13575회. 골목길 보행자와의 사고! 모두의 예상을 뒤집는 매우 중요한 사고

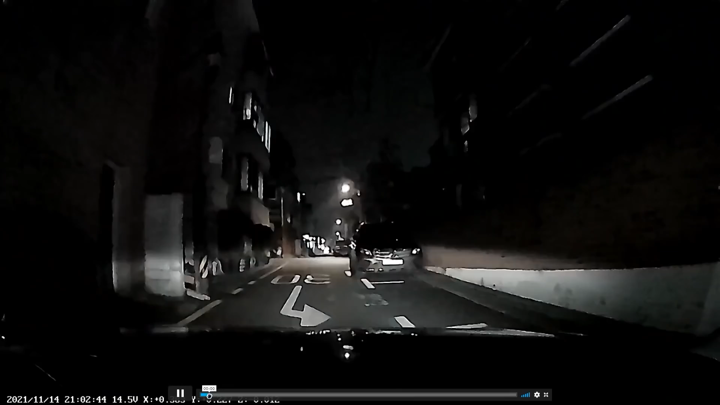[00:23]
다시! 다시! 여기 있어. 하이빅스비! 좌회전하는데 여기. 사람. 사람? 여기 온도가 보이죠? 사람. 저 사람이 이미 건너고 있어요. 횡단보도 없고 여기까지 중간 정도까지 왔는데. 아이쿠! 핸드폰 하고 있었군요. 아, 핸드폰 하느라고 핸드폰... 네! 핸드폰 맞죠?
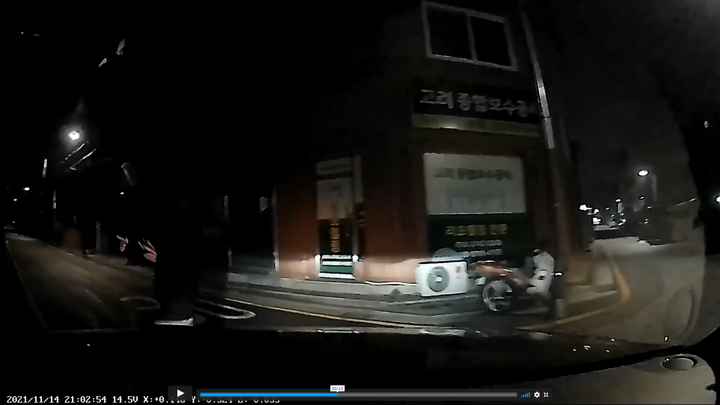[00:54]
핸드폰, 손가락 보이는 것 같습니다. 어떻습니까? 이번 사고. 무진장 중요해요. 밤에 골목길에서 천천히 좌회전을 도는데
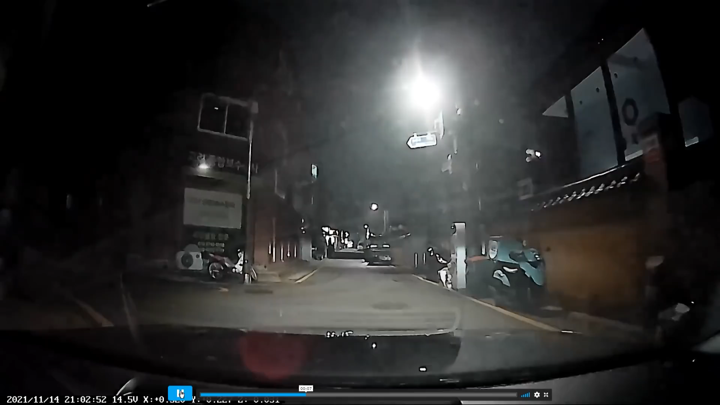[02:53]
이렇게 가고 있는데 절반 가까이 왔는데 뛰어들어온 게 아니라 아까부터 거기 있었어요, 거기 있었어요. 거기 있었어요. 거기 있었는데 못 본 거죠. 뛰어들어온 거 아니잖아요.